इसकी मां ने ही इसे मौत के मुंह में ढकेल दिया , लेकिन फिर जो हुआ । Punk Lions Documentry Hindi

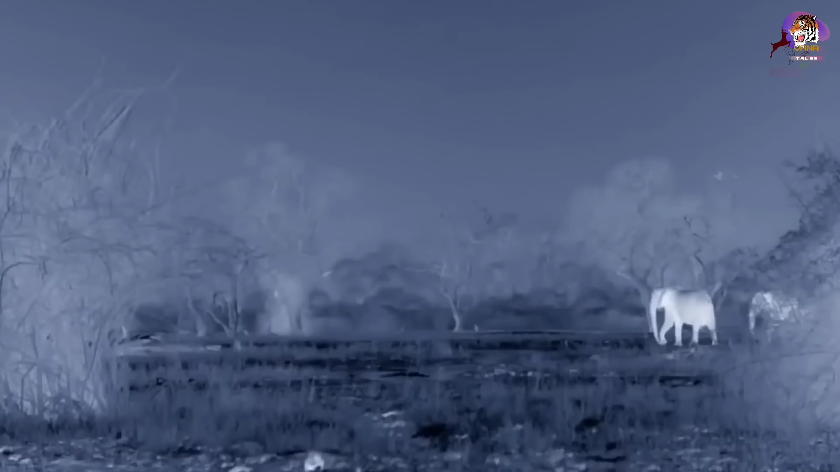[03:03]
अब जैसे ही घना अंधेरा होता है वैसे ही लुएंगवा का एक और चहरा नजर आता है।
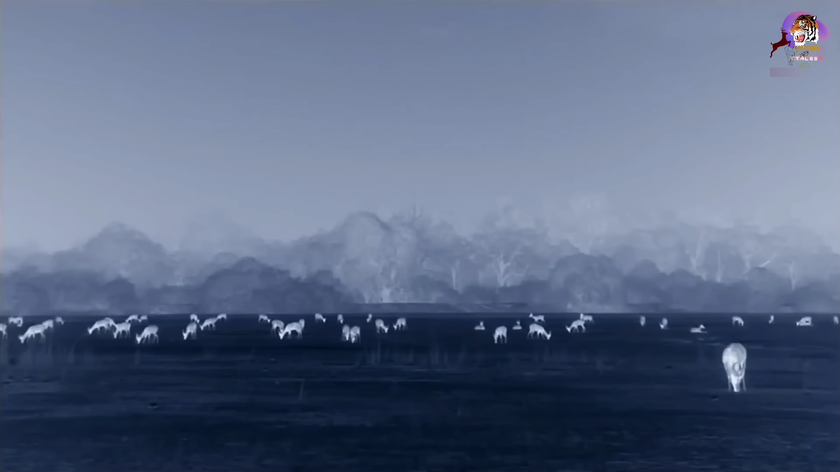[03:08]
रात में तो सभी जानवर और भी ज्यादा चहल पहल करते हुए नजर आ रहे हैं। परिवार
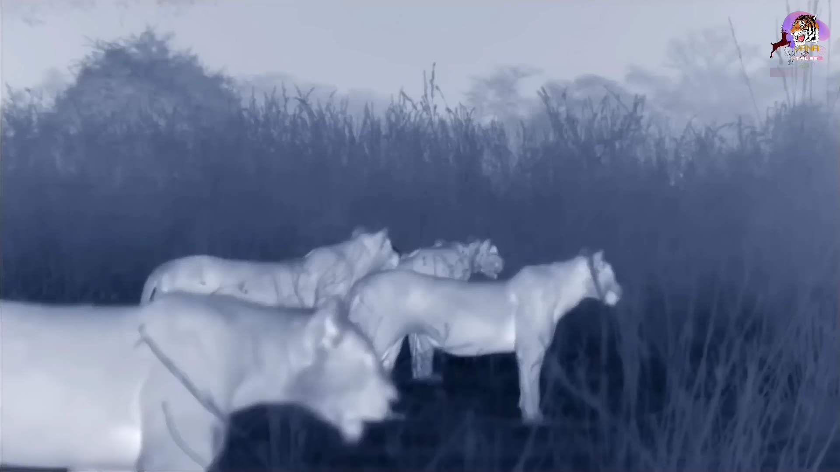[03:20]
के लि� और इनका शिकार इनसे बच कर भाग जाता है।
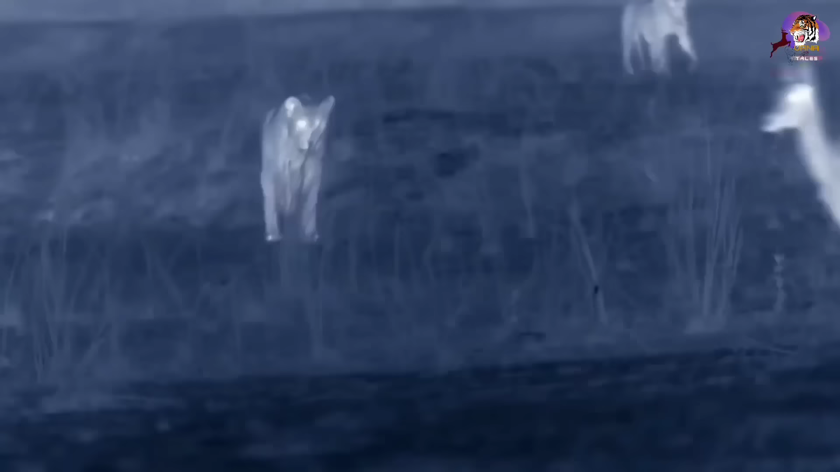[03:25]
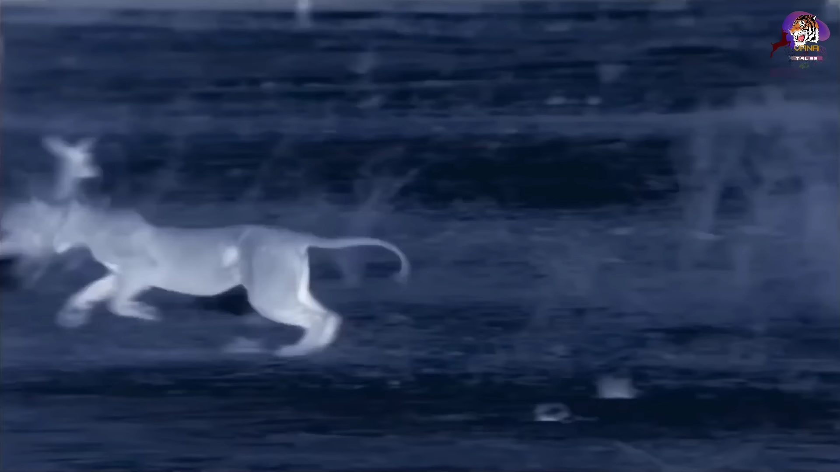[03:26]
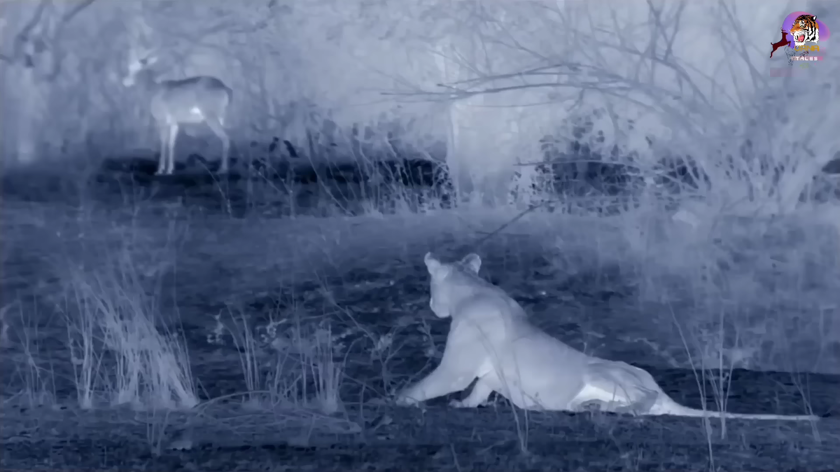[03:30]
लेकिन इससे परिवार ज्यादा निराश नहीं होता है क्योंकि इनके इलाके में शिकार की कोई कमी नहीं है।